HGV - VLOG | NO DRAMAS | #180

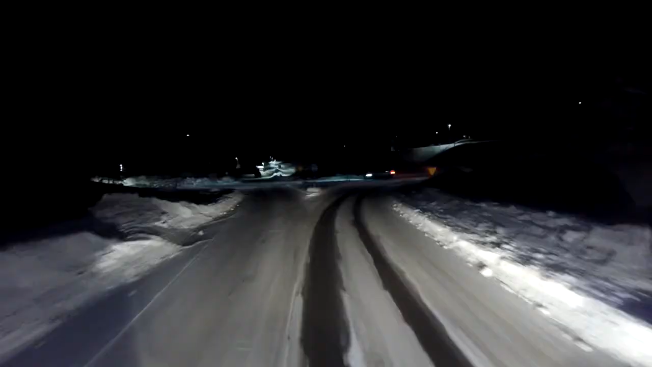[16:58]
Now turn right, then turn left. Oh no, nursery chat makes her mind up. There we go, look, just around the corner. Oh, there's room for a little one. After 200 yards, room for a little one. Left. We need to stop. If not, you can go in the bus stop, look. There's going to be room for a little one. This is an unmanned one. Oh, this is all right.